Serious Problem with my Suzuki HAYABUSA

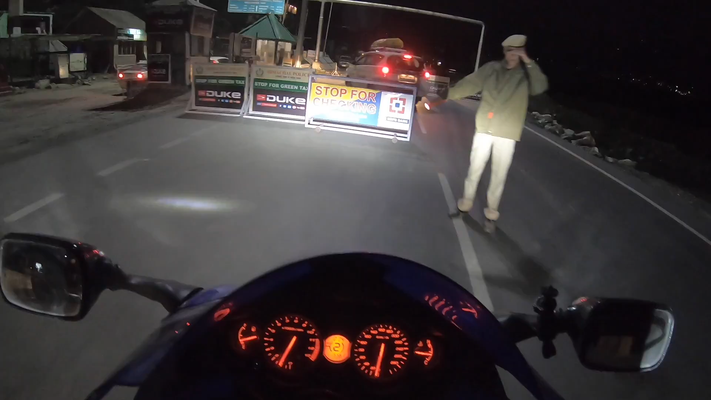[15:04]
तो मनाली रह गया सिर्फ 4 किलोमीटर, रात के 12:05 हो रहे हैं।
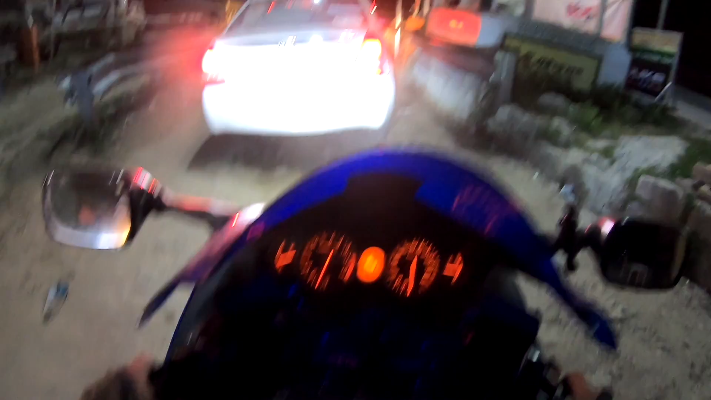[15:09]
गाइस ठंड बहुत बढ़ चुकी है एंड यहाँ पे कुछ टॉल देना पड़ता है हमें 2-व्हीलर का 100 रुपया।
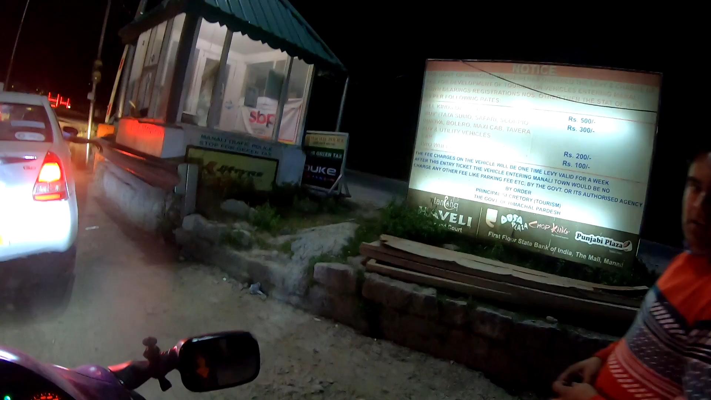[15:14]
तो गाइस हम लोग पहुँच गए हडिम्बा टेम्पल के पास में,
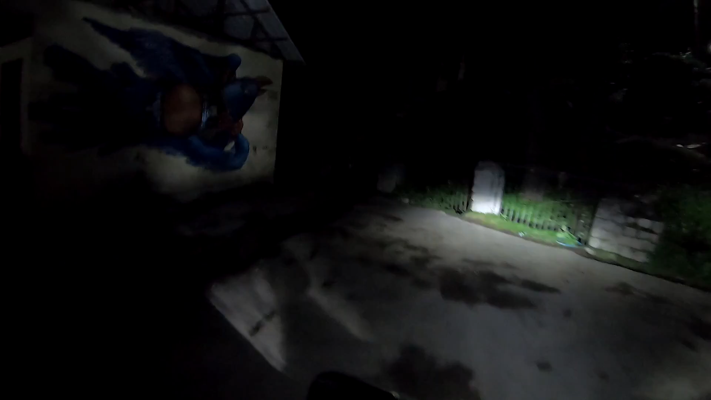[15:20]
यहीं पे है अपना अकोमोडेशन हमारे प्यार सिंह जी का, हमारे मित्र का। लास्ट टाइम लद्दाख से वापस आए थे तो भी यहीं रुके थे, अभी लद्दाख को जा रहे हैं तो भी यहीं रुक रहे हैं।
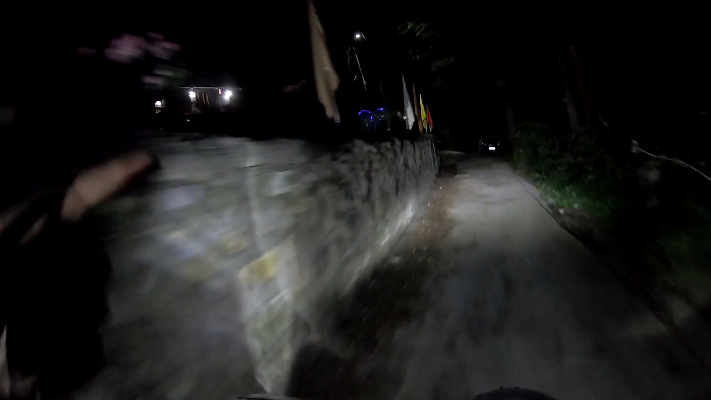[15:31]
सो खोपचे में है हमारा गेस्ट हाउस जहाँ पे बाइक्स हो जाएंगी सेफली पार्क्ड